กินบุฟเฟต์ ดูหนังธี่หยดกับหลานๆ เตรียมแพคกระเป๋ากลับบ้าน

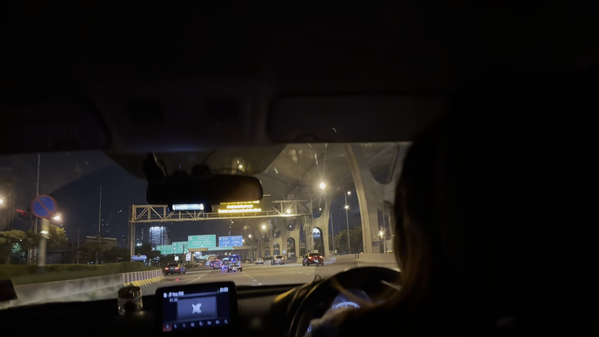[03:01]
ใช่ พาขึ้นสะพานไปนั่นแล้วเห็นกลายๆไหมอะที่สำคัญ มีรถตำรวจที่ขับมอไซนำหน้าด้วยนะเออ ไม่ใช่ ไม่ใช่คี่ๆ ไม่ธรรมดานะ